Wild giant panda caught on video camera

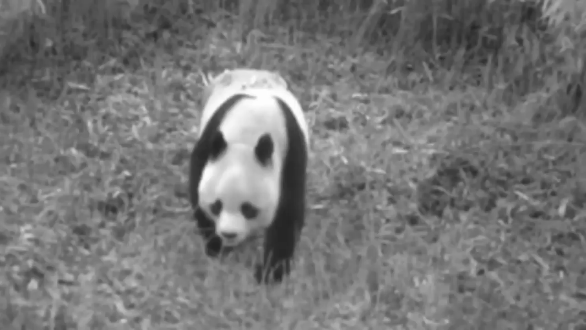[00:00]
A wild giant panda has been captured in China.
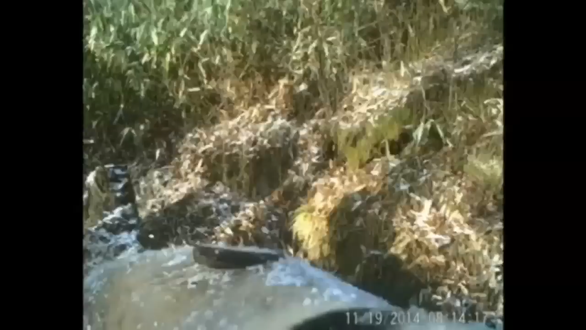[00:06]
Captured on a video camera, that is.
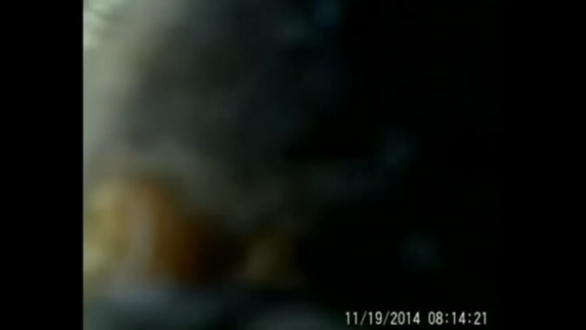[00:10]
The Pinghe Liang Nature Reserve has released the footage showing the pandas wandering around in daytime and at night.
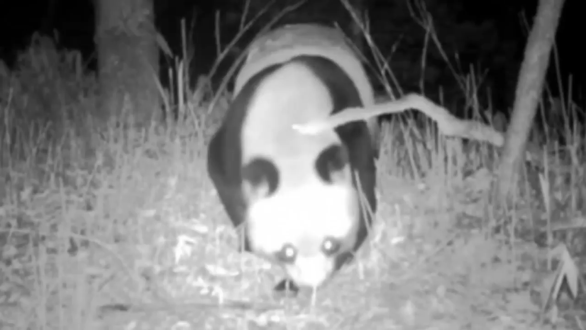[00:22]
It was caught on one of the video cameras put in place in April 2013
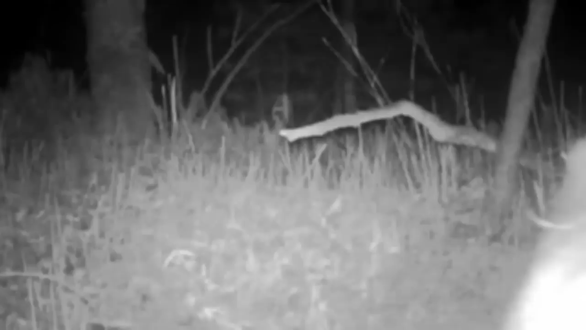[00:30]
to monitor an area in which there had been no signs of pandas for years. This is the first time that wild pandas were captured in the reserve since the cameras were set up.